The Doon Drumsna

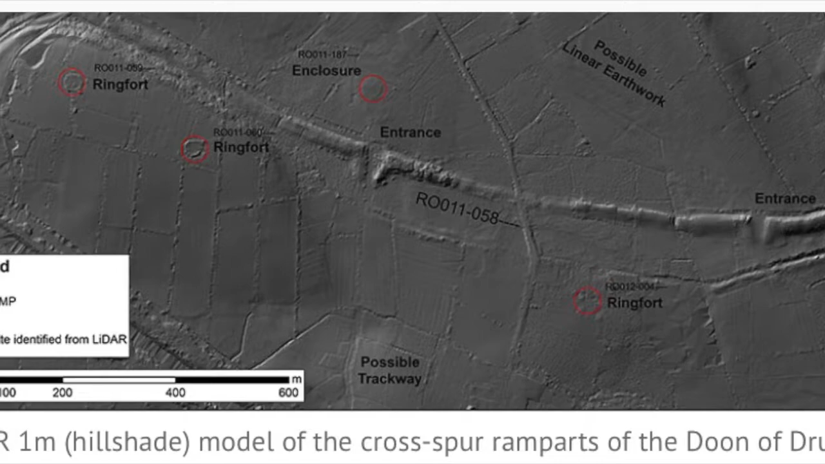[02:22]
directing electrical pulses into the earthworks, as shown in the LIDAR image on the Black Pigs Dyke website. The archaeologists believed that the